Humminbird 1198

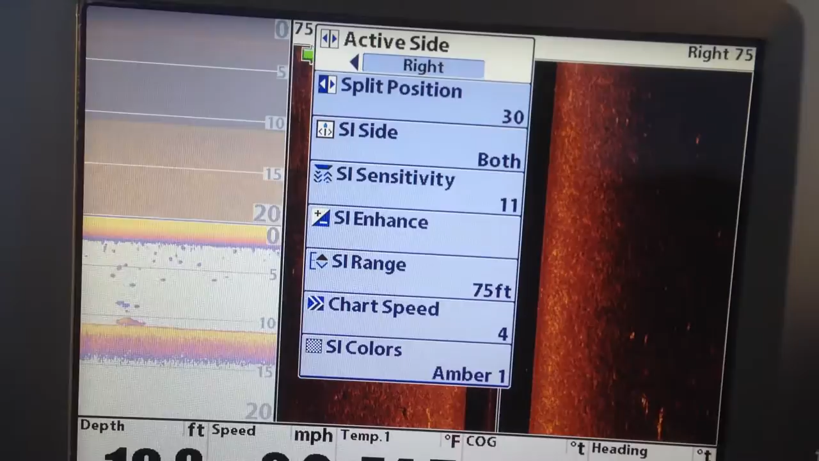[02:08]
Okay? On the top, you can change your active screen to left and right.
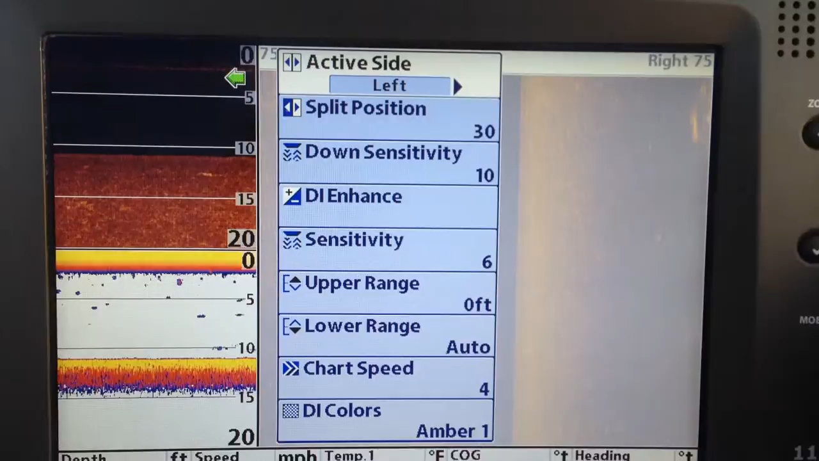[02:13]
Okay? But that's, that's the menu for your active screen.
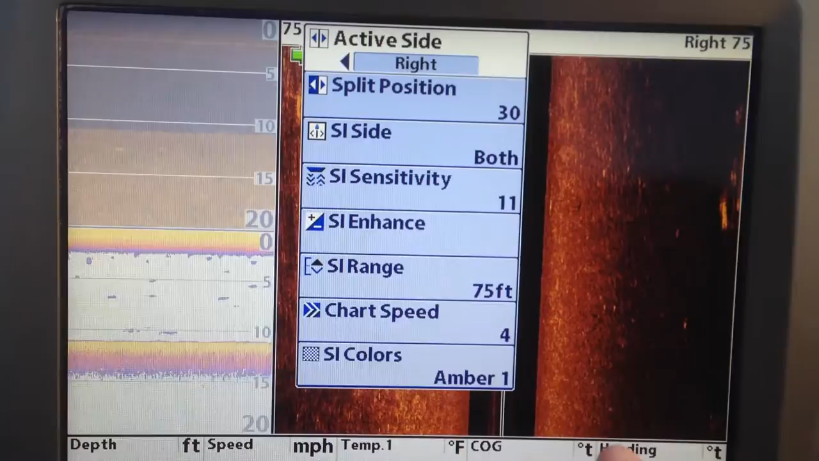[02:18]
The screen you've got running right now, which in our case is the dip down imaging, side imaging, and the,
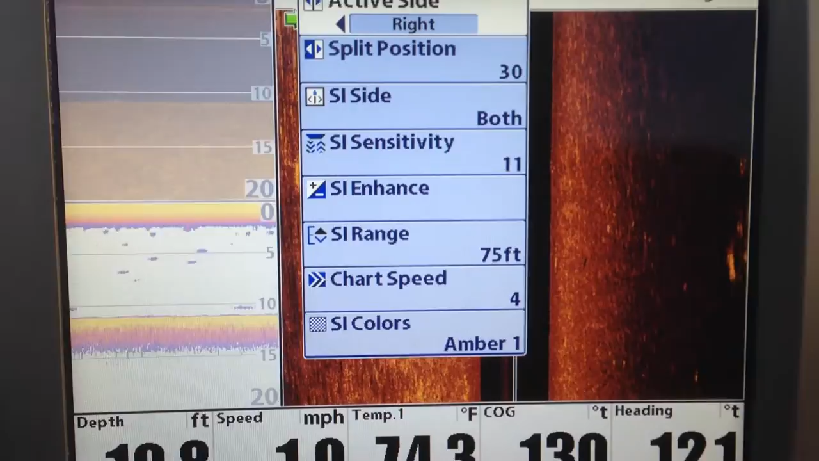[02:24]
well, anyway, 2D. Okay.
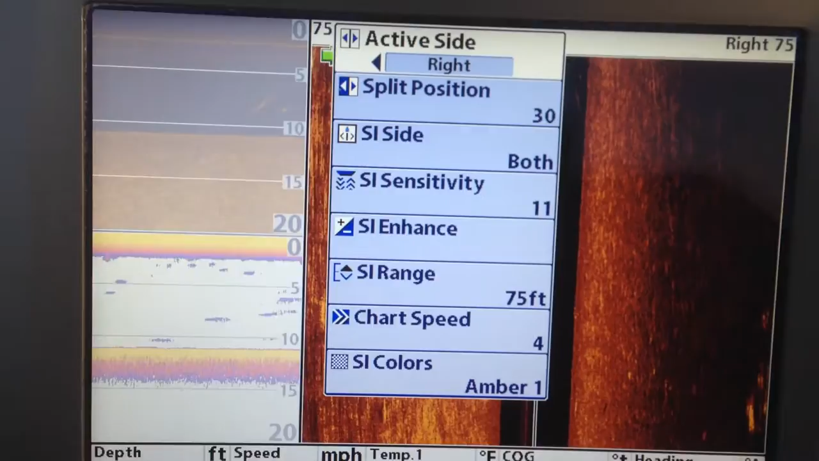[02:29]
All right. Now, if you hit the menu key again, you get the advanced menu.
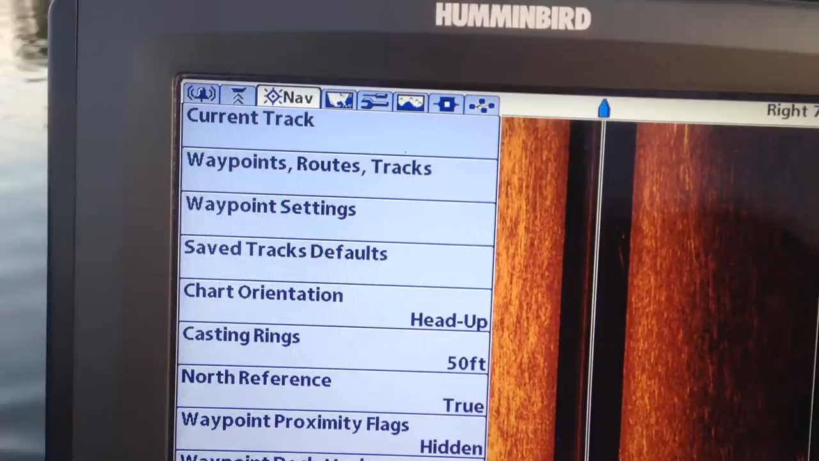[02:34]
Okay? At the top is all your choices. Okay?
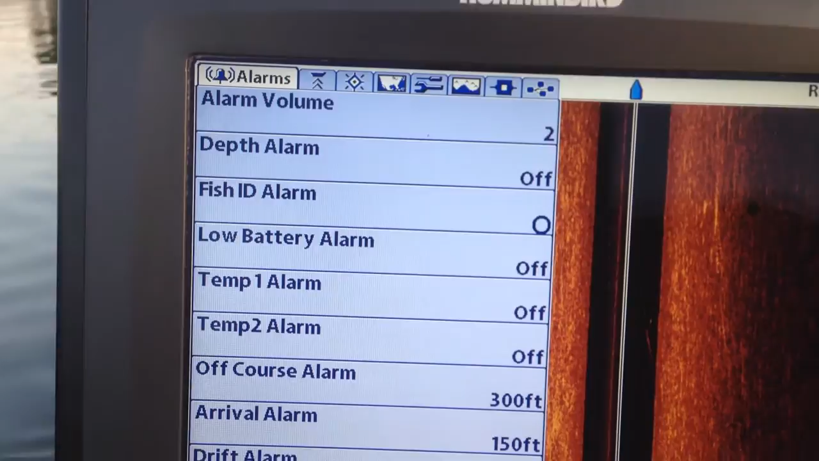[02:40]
You've got your alarms, and you can turn them off and on as much as you want to. I normally leave most of them off. Uh, normally I go down here to the off course alarm.
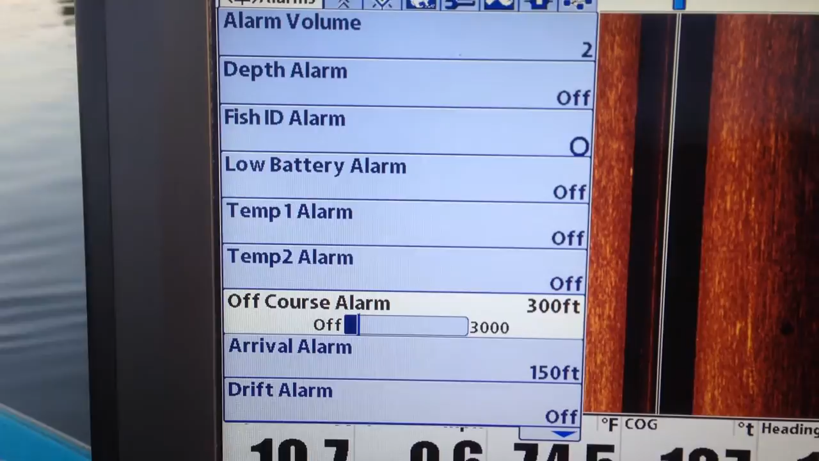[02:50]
I normally turn it off like so, and I go down here.
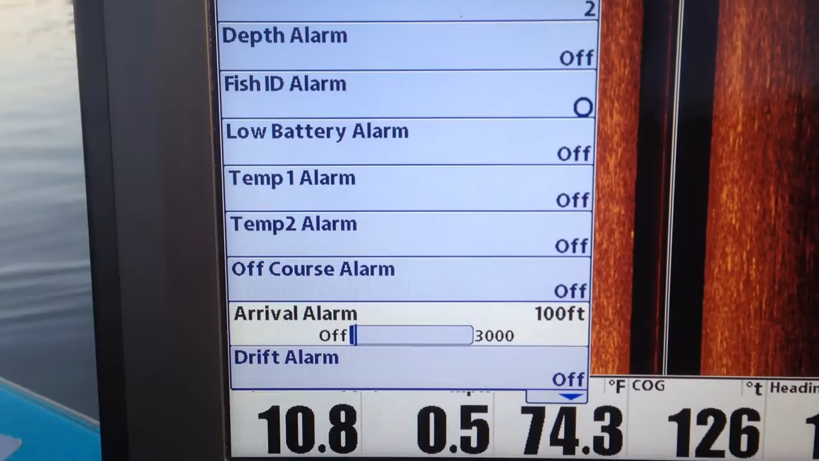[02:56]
Okay? If you don't know how to do this, you simply press the arrows up and down.
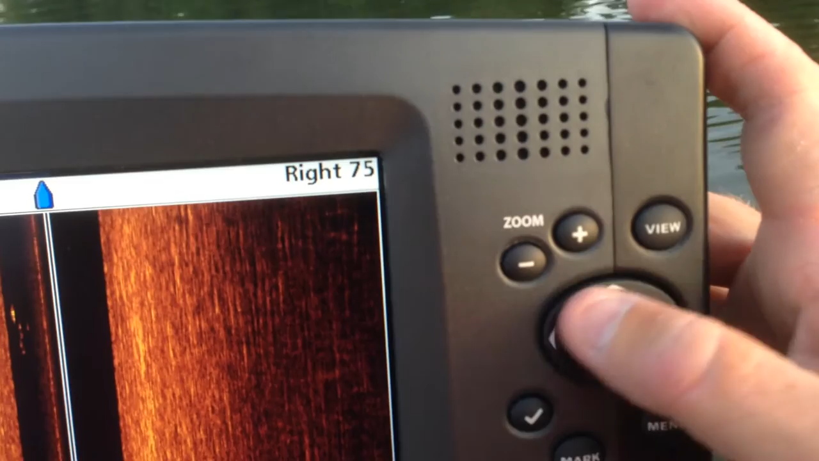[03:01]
Moves your menu up and down, left and right. Changes them. Okay?
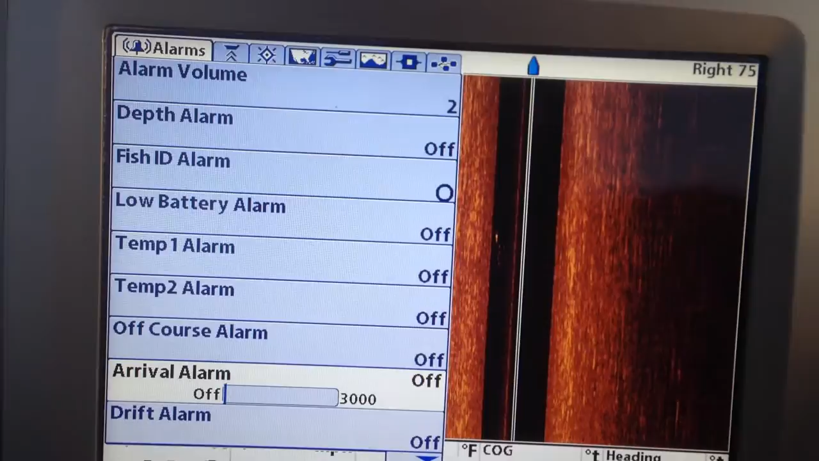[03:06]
Now, you go all the way back to the top, like so.
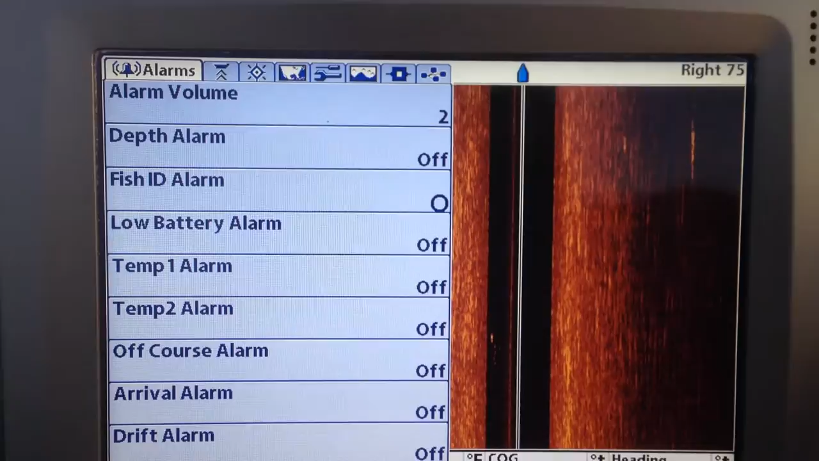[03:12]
Okay, and you'll notice at the very top up here, I'm in the active window.
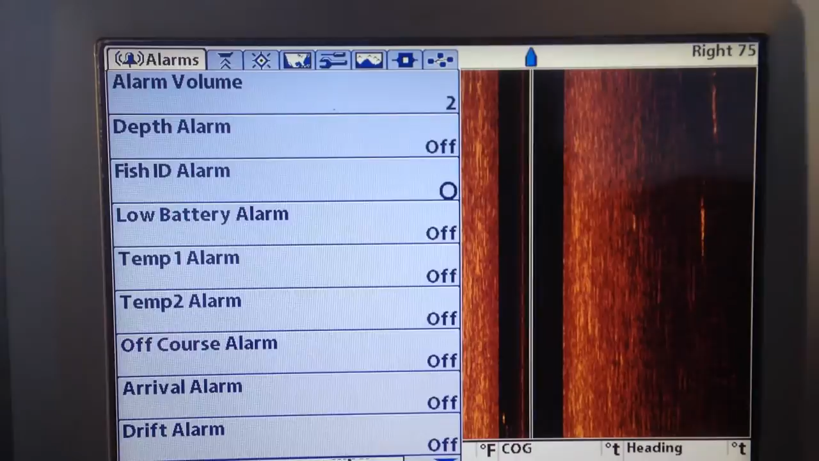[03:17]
Here's my sonar screen. There is beam select. That is 2D. Leave that on 200.
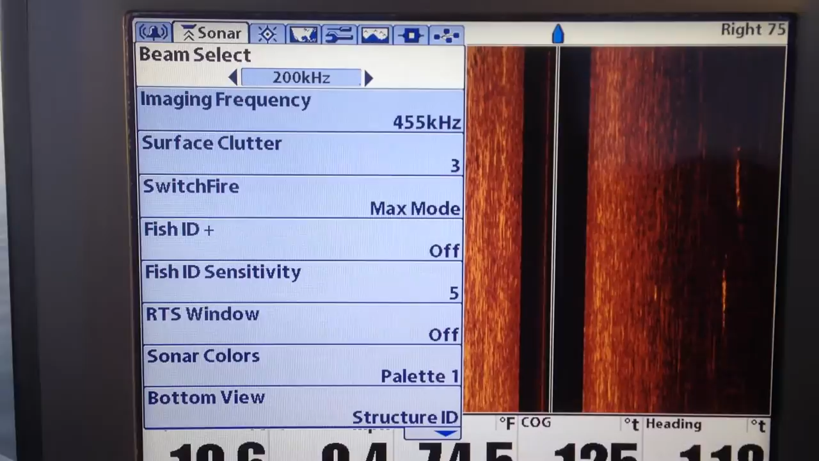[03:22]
Okay? You've got imaging frequency.
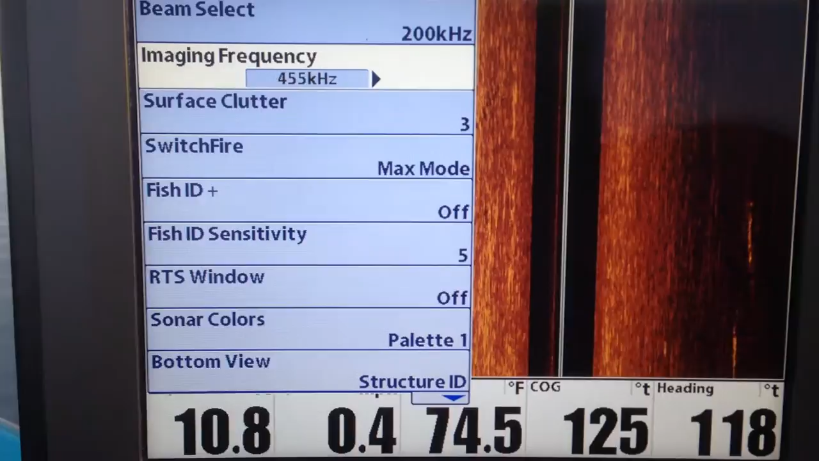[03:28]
On screen: water 74.5°F
That is your, uh, side image.
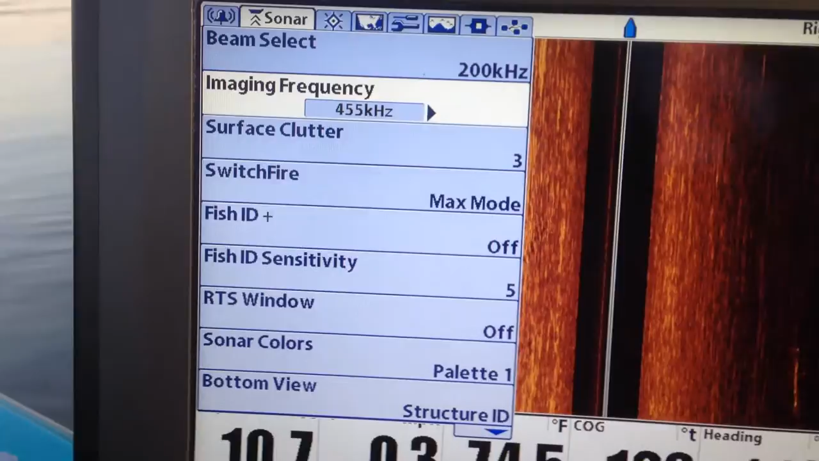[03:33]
And I leave, normally run that on 455. Surface clutter.
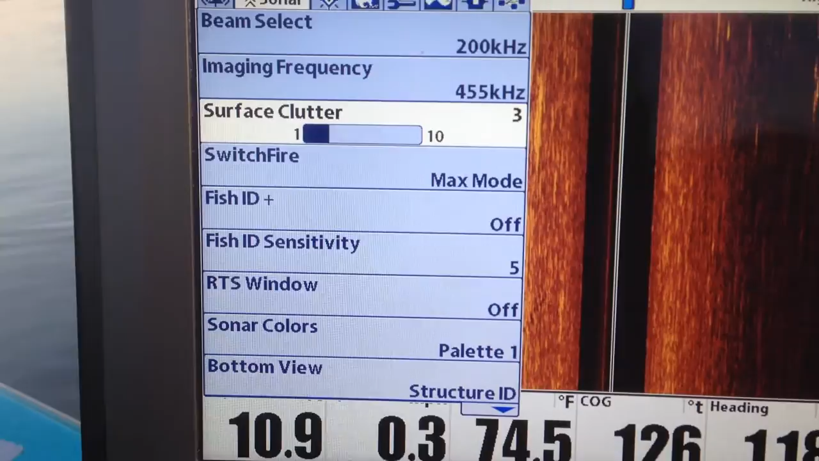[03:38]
I don't have a whole lot on my lake, so don't worry about it too much. Now, this is your 2D max mode and clear mode.
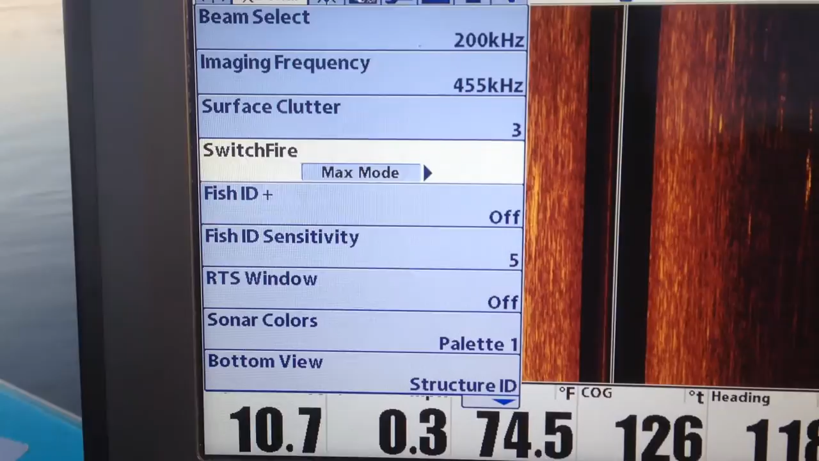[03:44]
On screen: water 74.5°F
I like max mode because I like to see everything my 2D is showing me.
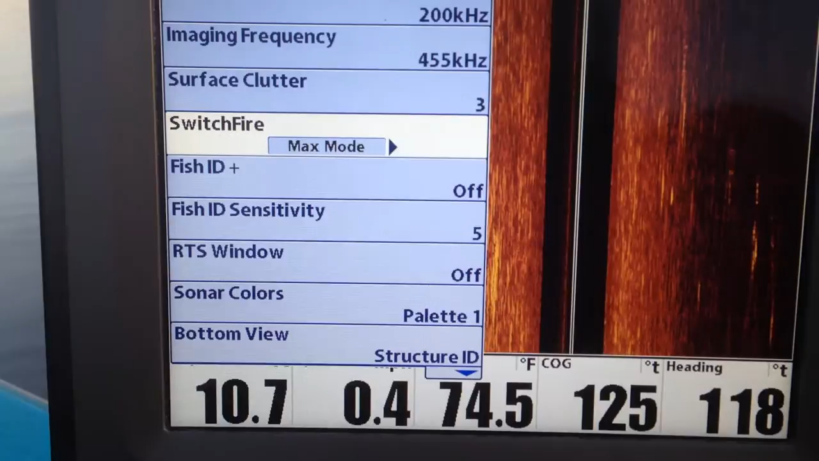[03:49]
Uh, some people say the clear mode is better in shallow water because the depth doesn't jump around.